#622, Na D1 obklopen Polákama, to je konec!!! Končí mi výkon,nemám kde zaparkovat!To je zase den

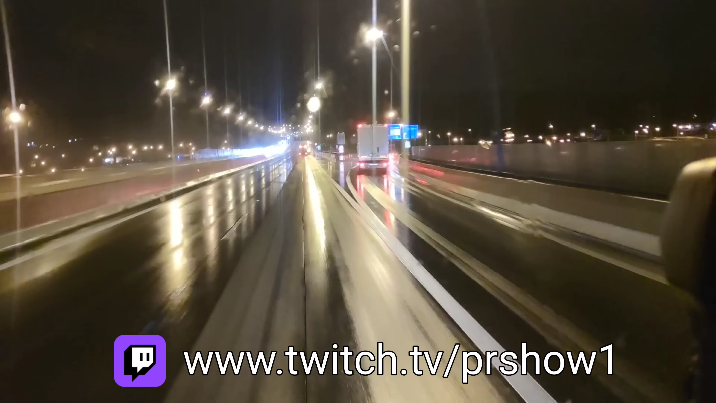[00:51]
Nebo dobré ráno, nebo dobré dopoledne, nebo dobré odpoledne, nebo krásný víkend, nebo já nevím, kdy koukáte na tento track vlog. Každopádně vás všechny zdravím. Koukám, že další silničáři, opět se to tady solí. Padá mu tam z toho něco, nevím. Ale během 5 minut druhý vozidlo. Jo, jedeš doprava, jo. To jako není vůbec špatný.
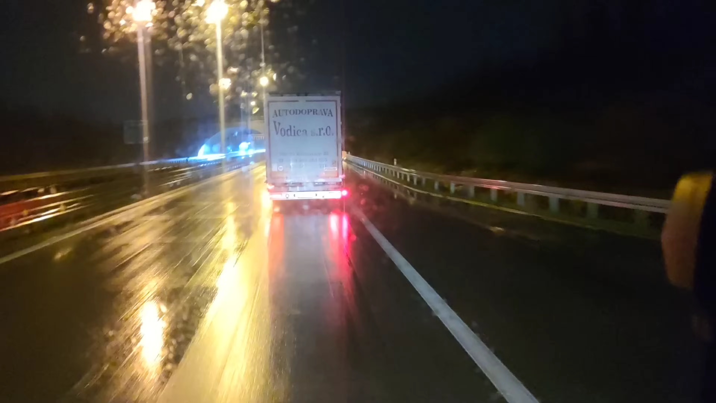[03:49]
Takže na stará kolena budeme předpovídat počasí a to se máte na co těšit. Dle předpokladů, tak tady kolem 90. kilometru, samozřejmě na Vysočině, tak tady toho sněhu je vícero, což samozřejmě, ale můžeme říct, že po 90. kilometr dálnice docela dobře rozsolená, až jako na pár malých výjimek, na pár drobných stovek metrů,
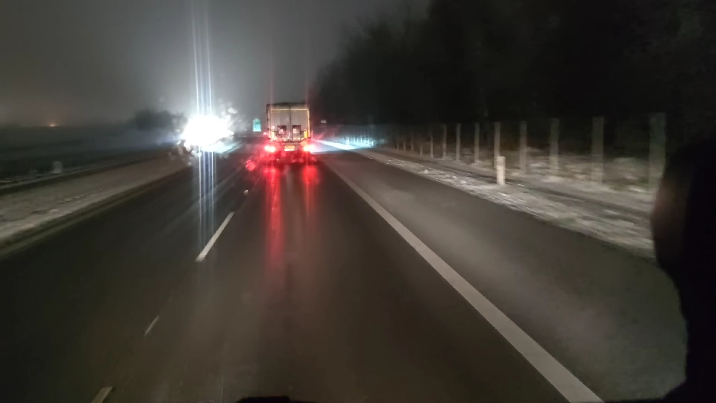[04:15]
kde tu a tam jako se objeví jenom vyjetý koleje, ale je to opravdu jenom na pár úsecích, myslím, že to bude 2 nebo 3. Takže jinak dobrý, no. Jinak dobrý. Uvidíme, jak to bude dál, ale já věřím v to, že dneska jsou silničáři v dobrý náladě. Sice jsem už tady žádný nepotkal, teď až teda už Prahy až jsem, ale
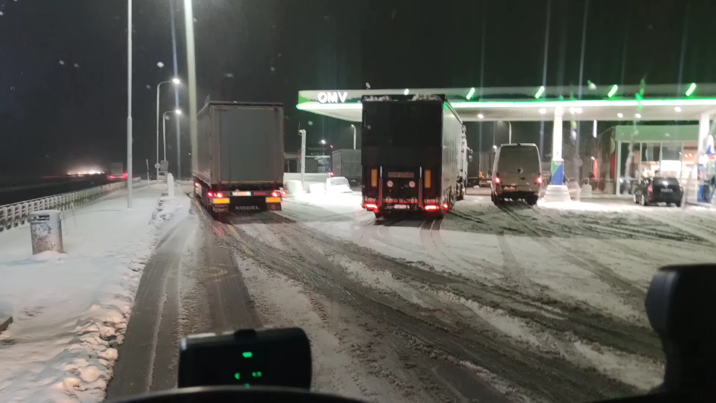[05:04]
96. tady já jdu na kávu. Stále valí, ale. Mě to za prvý teda, je to drobný. Nevím, jestli to vidíš. Je to taková droboč, takže to bude možná trošičku i s deštěm. Ráno, jak jsem říkal, když jsem jel do práce, tak pršelo, ale tady se to samozřejmě trošičku mění. Pak tady takhle si krásně jedeš po jedničce a potkáš tady autíčkáře, který prostě jede 62.
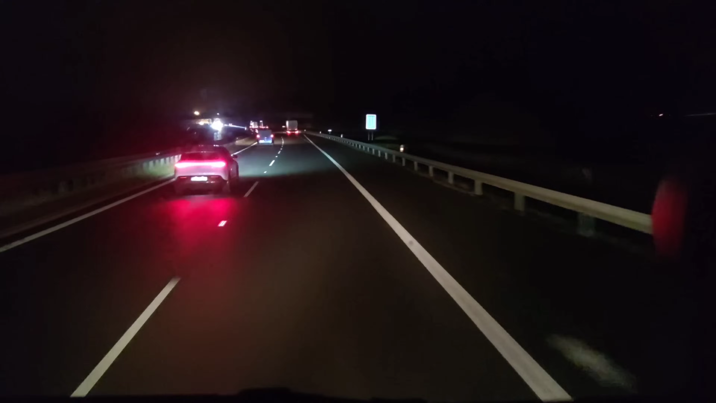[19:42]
Tady to samý Polák, tyhle, oni tady, to je strašný, co se tady zase předvádí. Teď jsem jel asi 15 km za jedním Polákem. Vždycky si říkám, tyhle, už to s tou změnou rychlostí nemůže být tak strašný, jako jsem zažil posledně. Vždycky to je jinak. Vždycky to je ještě horší. I když už si myslíš, že to jako opravdu horší být nemůže, vždycky.
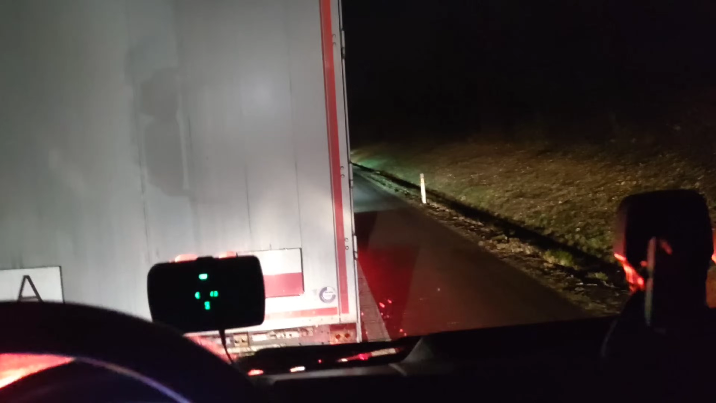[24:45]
Klasika, Volák. Nedává varovky, nedrží zachlou uličku, to tady před chvilkou letěla dopravka, samozřejmě se mu musela vyhýbat, že jo. Naštěstí tam nestál žádný osobák vedle něj, jak by se nepratáhla. Ty vole, fakt asi nemám rád, ty vole. Pojď mi to teda občas některý lidi píšou, ty vole. Polákofoba nebo takovýhle nějaký nesmysly, ale...
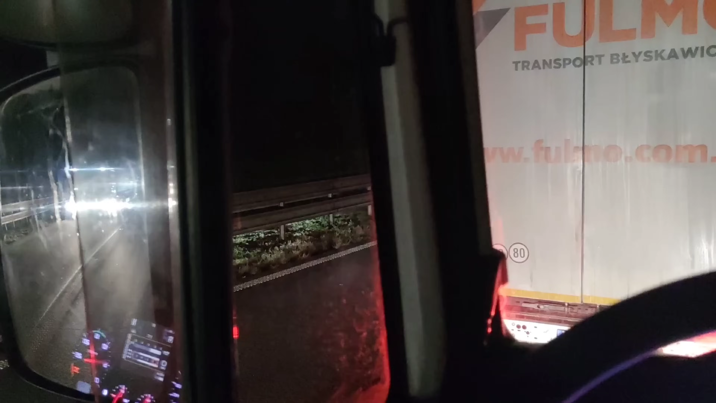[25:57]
Ano. A já nevím, kam pospíchám, tak co, jako. Ale jak se tady narvou, ty vole, ten borec přede mnou už taky říkal, ale ty všichni moji kolegové tady jedou v levým. A další, a další. A další, to taky není Polák, to taky není Polák, a tohle to taky nebude Polák, ne, to víš, že ne,
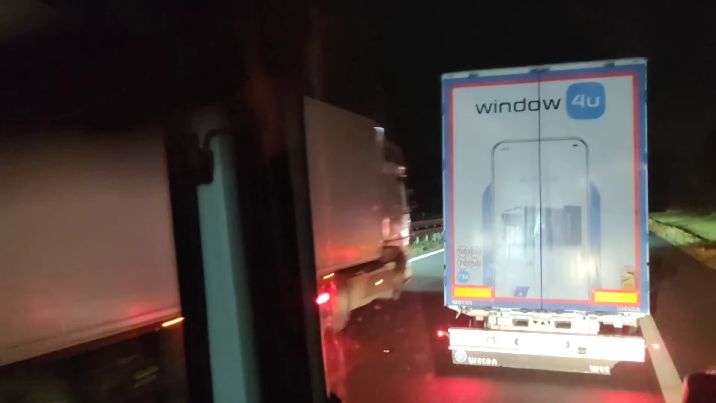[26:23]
tohle to taky není Polák, tady prostě Poláci nejsou, to nedělej Poláci, počítáš to špatně, prostě to počítáš špatně. Počkej, tohle co už bude, no tak taky Polák, tak teď už to bude Čech, tohle je Čech. Bohužel. Tohle je Čech. Bohužel. Tak.
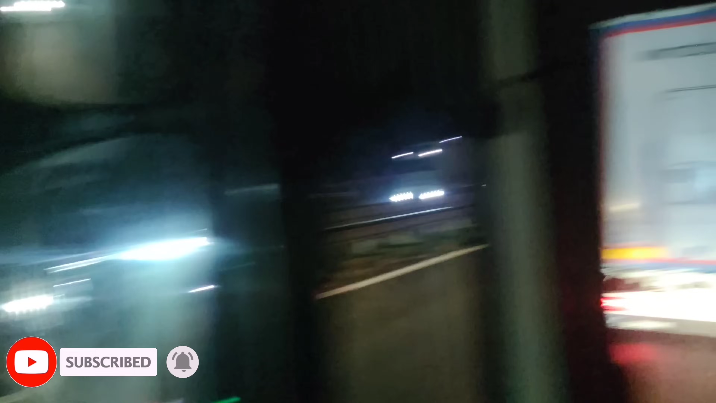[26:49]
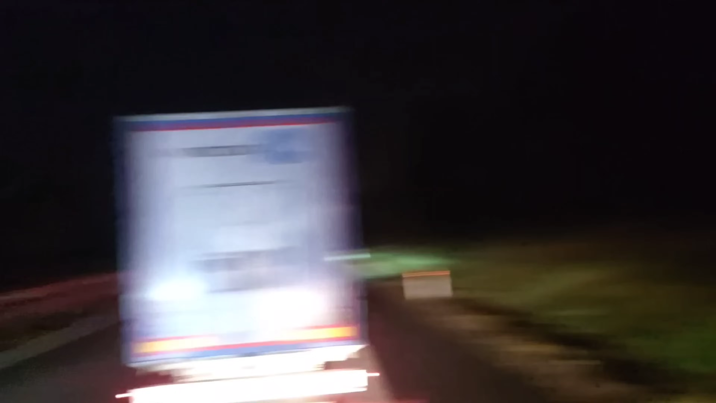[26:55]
Potřebuji nějaký Čech, aby tady taky předjížděl. Čech, do you speak Czech? Where is the Czech? Czech Republic. Czech Republic, teď. To je Čech. Já to vím, Čech. Bohužel. Tady, jasný Čech. Jo, to byl fakt Čech, jo, konečně, a to, bohužel, ale dočkali jsme se, já jsem věděl,
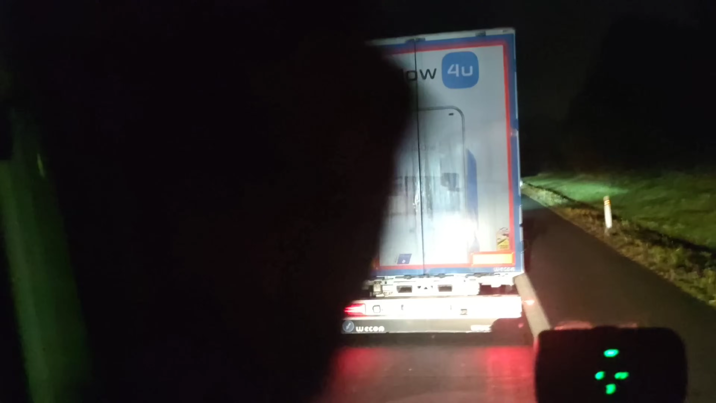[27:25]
že ta trpělivost se prostě vyplatí, Romane,
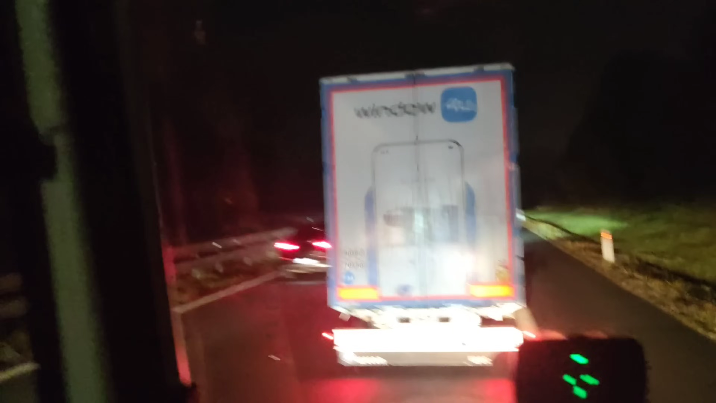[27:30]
vyplatí, děkuju, a teďkon, to budou dva Češi, proto, ne, tak to, bohužel, Polák, no, taky, bohužel, tak, už na to serem. Že, víš, proč já tohle vůbec jako zmiňuji? Protože přesně kvůli takovýhle idiotům to tady stojí o to déle. Protože tyto negramoti se potom z toho levýho pruhu musí řadit zpět do pravýho. Před tím zúžením samozřejmě.
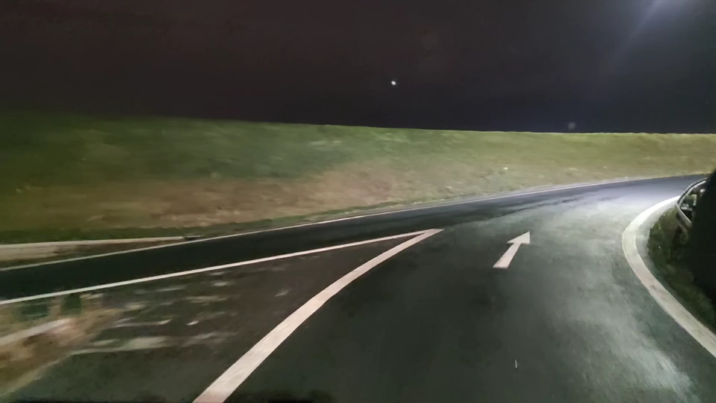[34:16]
No, asi nám nezbyde nic jiného, než tady zaprasit, když se nechytneme. Tyhle, tady to bude vypadat.
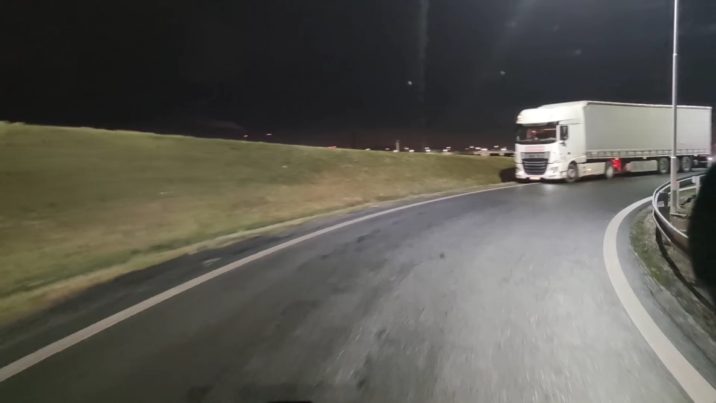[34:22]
Ty krása, v pondělí, ty vole, tady to bude vypadat, hoši. No, tady se, jakože tady obousměrný provoz, tak se tady bude dobře vyhýbat. Kvůli vám fešákům rumunským a polským, nebo co jste zač.
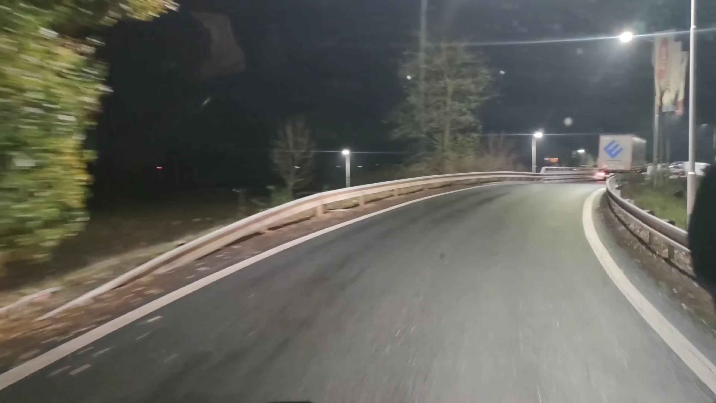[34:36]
No, tak to jsem bez šance, ty vole. To jsem bez šance.
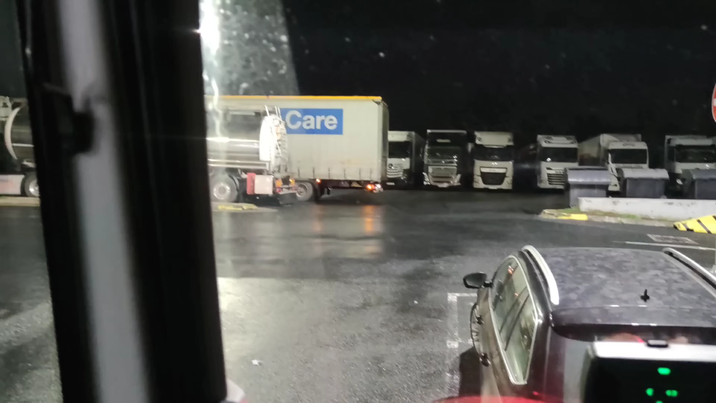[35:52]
Tam se sebe teďkom podívat. Nemyslitelný. Nemyslitelný tam prostě není vůbec.